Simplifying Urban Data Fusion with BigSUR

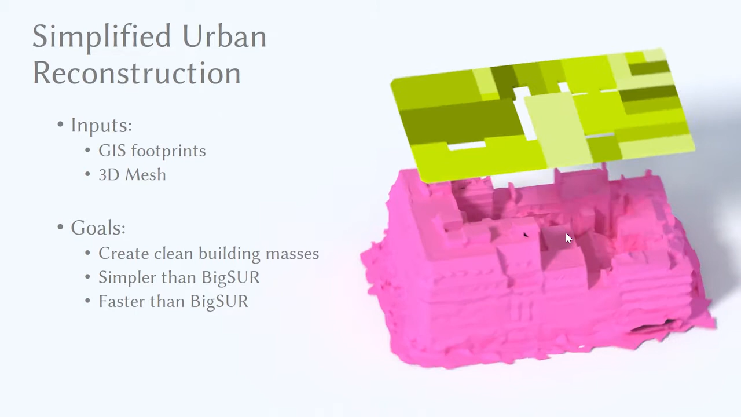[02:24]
Typically, these GIS footprints come from mapping providers, and the 3D meshes come from photogrammatic reconstruction, or LIDAR reconstruction, or many other sources, but they typically contain a lot of noise.
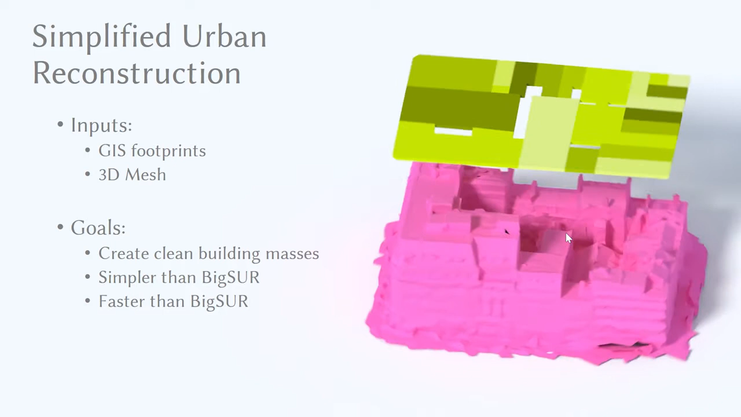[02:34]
Here we can see noise examples in the model, and we can see that there are often holes and other problems with these meshes.
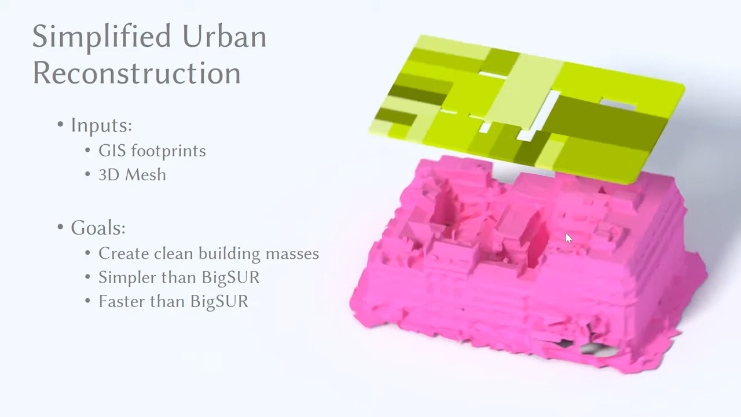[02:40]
So the goal is to have a robust system that can work with these two data sources.
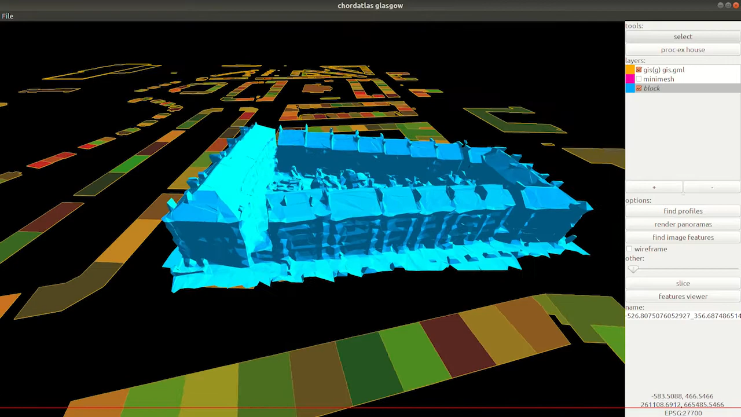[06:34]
We can see here GIS footprints on the ground and as we rotate the camera around, we can right-click and select a block to import the photogrammatic meshes.
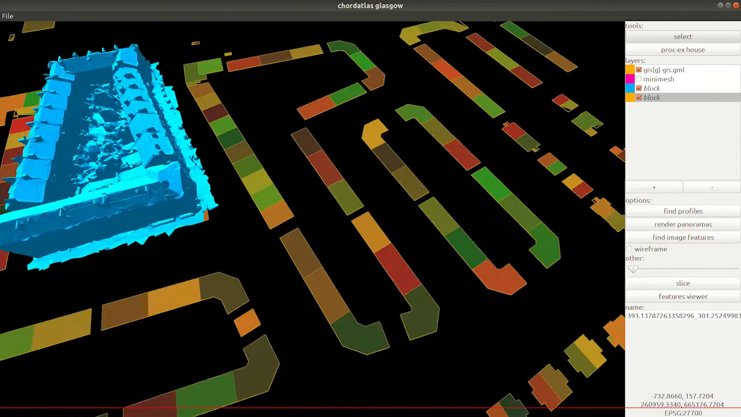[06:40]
Here we see one particular mesh in pink and again we can see the results of viewing this from different angles and moving our light probe around.
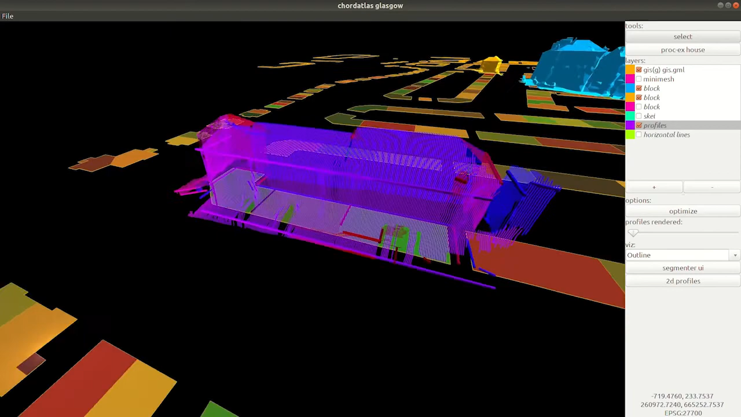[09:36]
And we can see the sweep edges in the air and projected onto the ground plane.
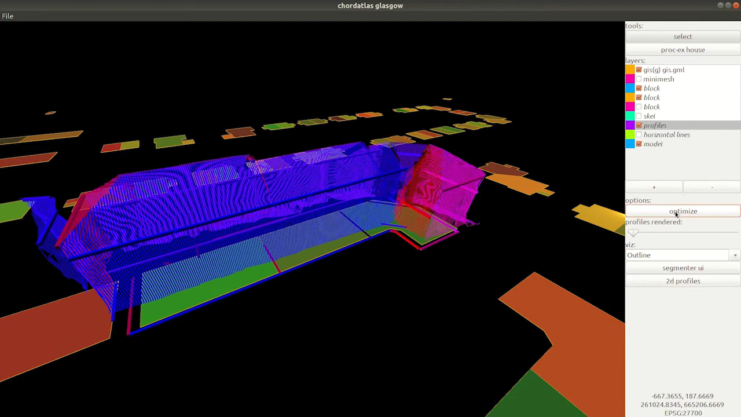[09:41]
Optimizing these inputs will create our mass model output.
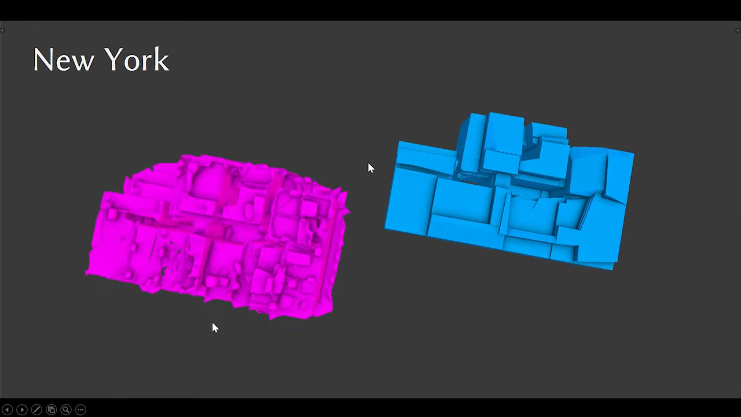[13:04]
We can see that away from the edges of the building where we have good GIS guidance, there are some problems with rectification of the footprint, but otherwise the results are reasonable. We can look at some statistics for this result. We can see that there are 150 sweep edges. The optimization time was 445 seconds. The optimization contained about 20,000 variables and the mean squared vertical error was six meters.
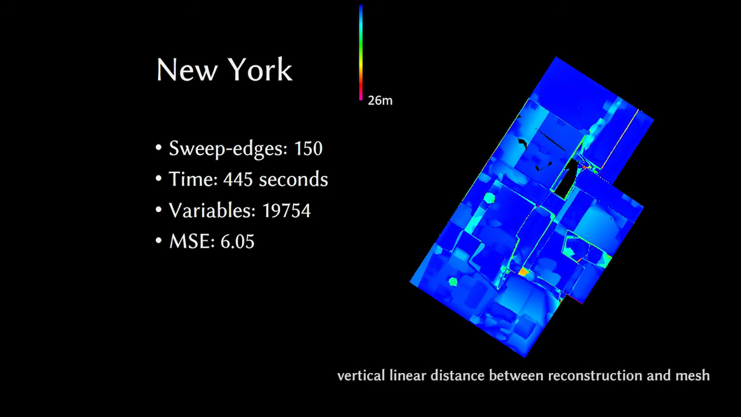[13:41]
The error, the linear error, that's the non-squared error, is shown on the right on this color plot. And we can see that for most areas of the roof, we have very good representation of the geometry. We can see that some areas in the interior and, for example,